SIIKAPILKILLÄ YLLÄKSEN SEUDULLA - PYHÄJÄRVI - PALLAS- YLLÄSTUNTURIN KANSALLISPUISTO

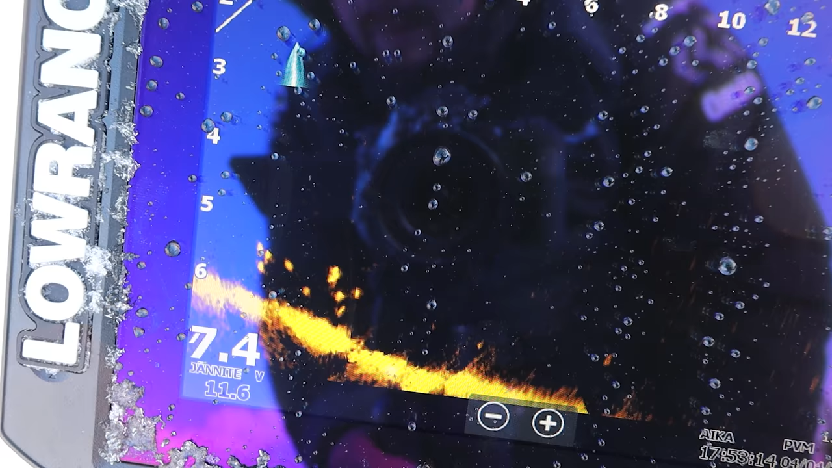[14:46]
Siinä on ehkä kymmenen kallaa. Siinäpä ne oikeestaan näkyy kalat.
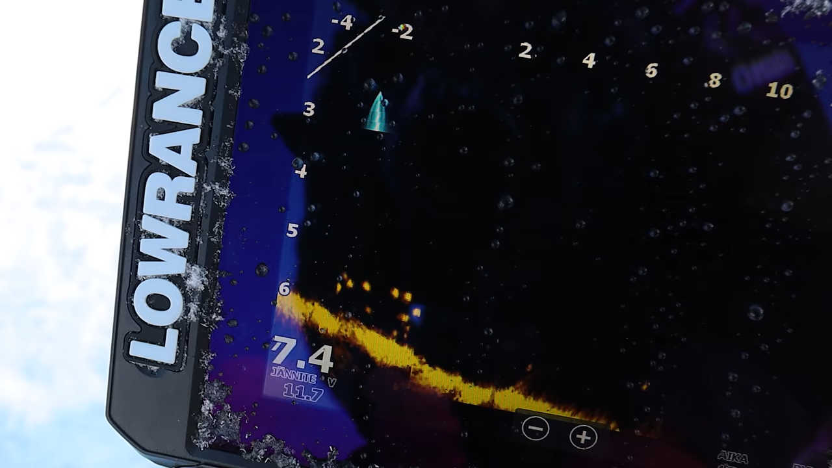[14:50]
Siinä on mulla pilkki tulee tähän kohtaan aina. Ja tuossa ne pyörii.
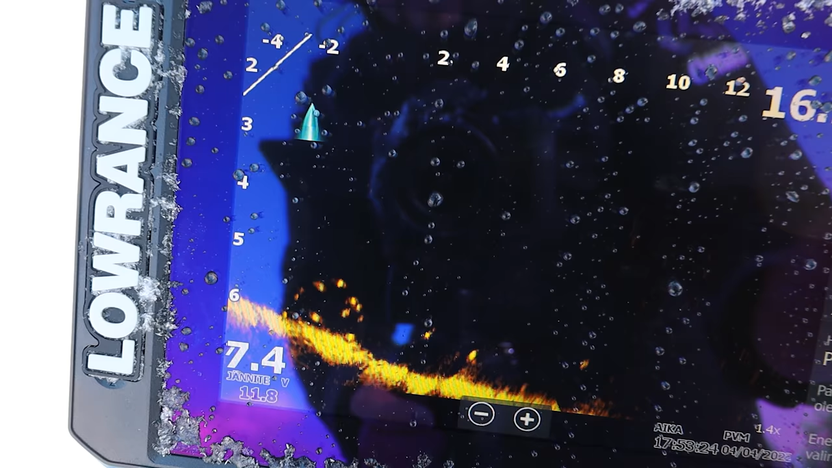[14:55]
Pyörii eikä ne siitä nyt oikein mihinkään lähe. Tässä alueella näkyy siikkaa. Se on tämmöstä pienempää.
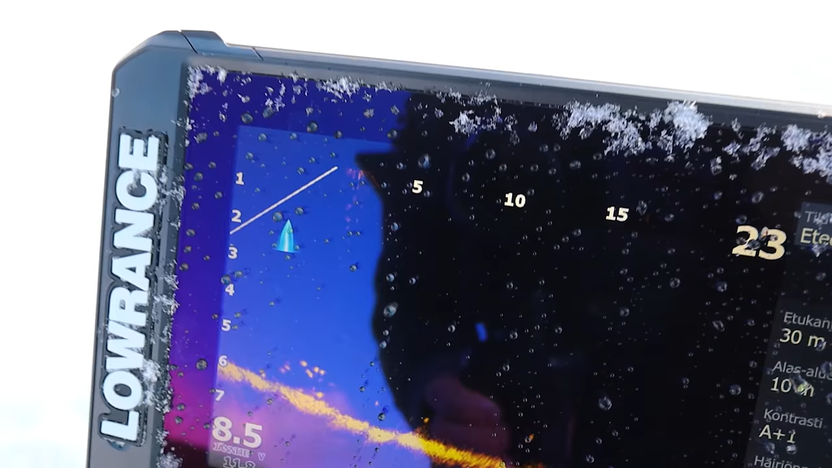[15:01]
Sitten se on joku ahaven seaka. Mä oon tällä hetkellä aikalailla keskellä tää järviä. Ja tuota.